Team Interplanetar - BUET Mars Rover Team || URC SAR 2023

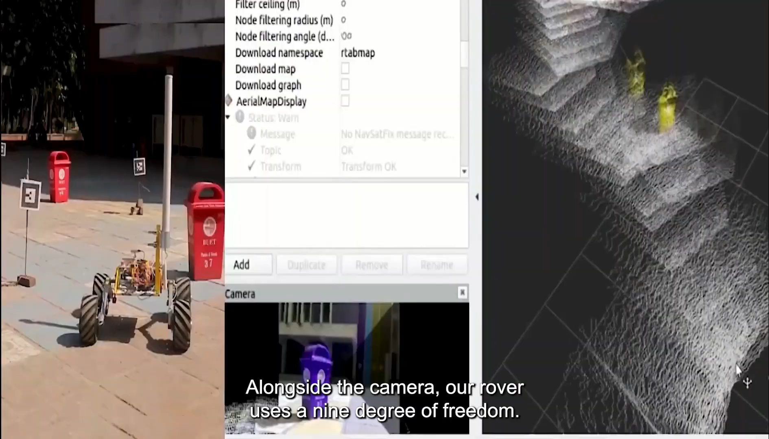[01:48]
Alongside the camera, our rover uses a 9 degree of freedom IMU and GPS module connected to a Jetstone Xavier NX, which is the same setup as the previous year.
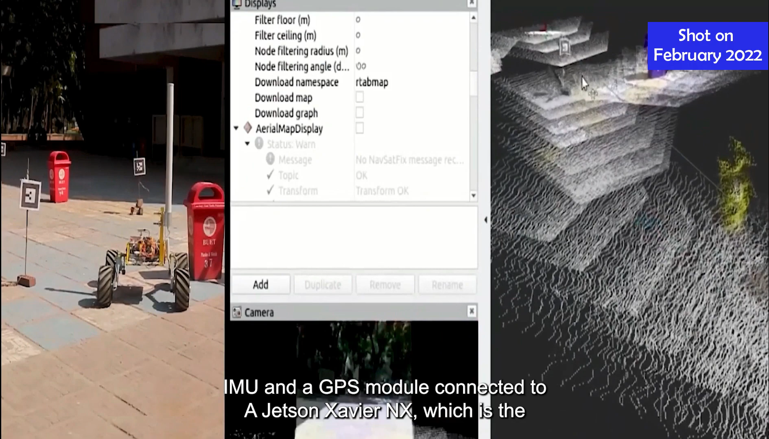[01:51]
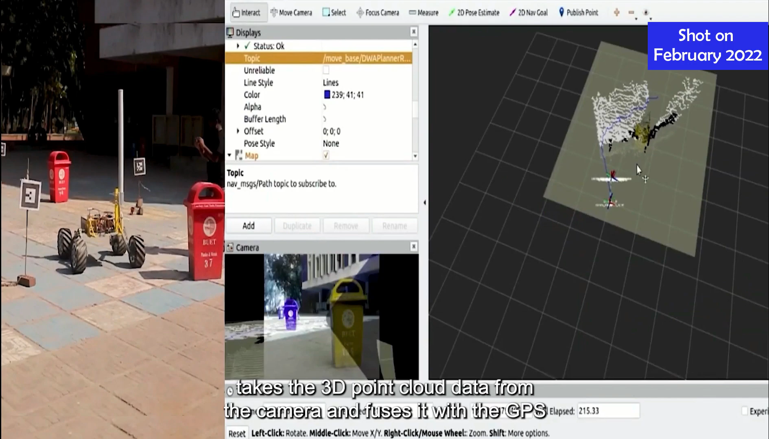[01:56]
Jetstone Xavier NX acts as the rover's main processing unit and takes the 3D point cloud data from the camera and fuses it with the GPS and IMU data for wavepoint navigation.
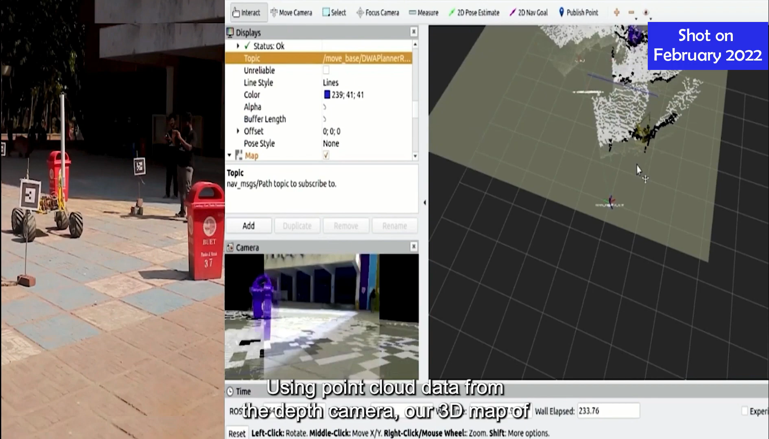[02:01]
Using point cloud data from the depth camera, a 3D map of the environment is generated. This is then used to generate a 2D grid map where the obstacles are marked with black boxes.
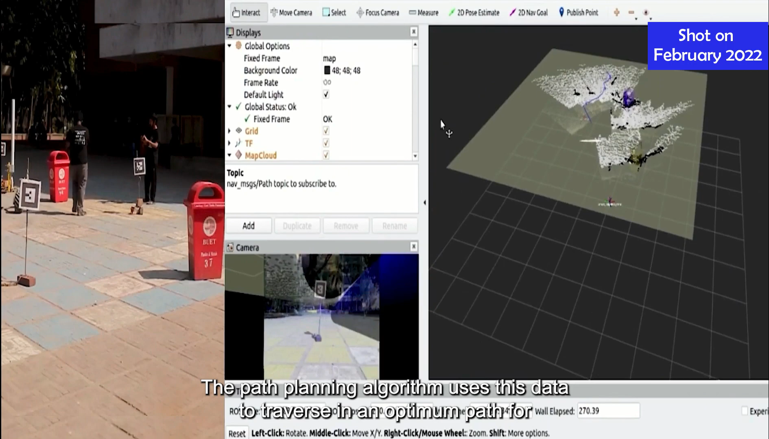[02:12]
The path planning algorithm uses this data to traverse in an optimum path while avoiding obstacles, which is shown in the RVs window marked in blue.